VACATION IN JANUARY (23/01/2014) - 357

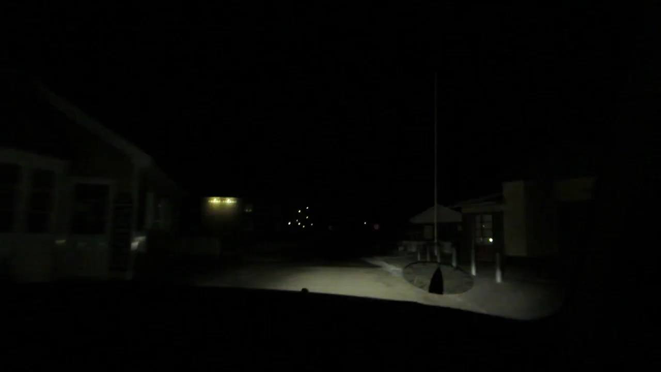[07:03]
Det er creepy herude i det henne. Aldrig var.
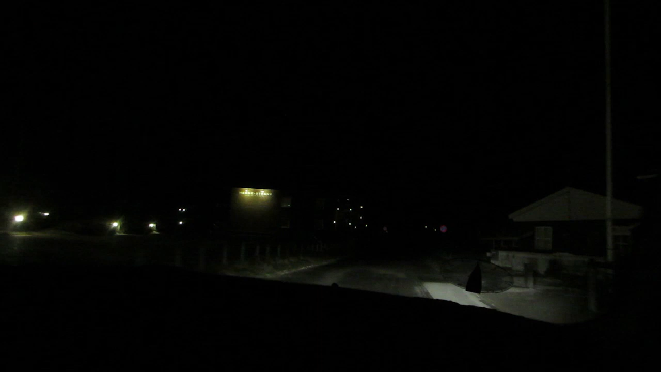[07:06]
Jeg ved ikke lige, hvordan man kommer ind der, om man skulle ind. Nå, er det det der? Shit.
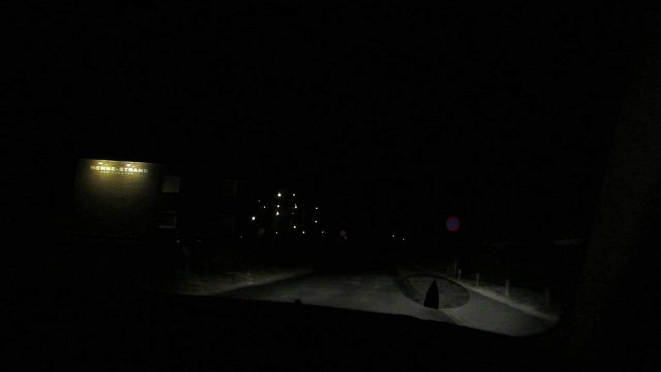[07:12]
Ja, det er de her lejligheder, der kommer her. Altså, hvis det er på den parkeringsplads, skal jeg ind derovre.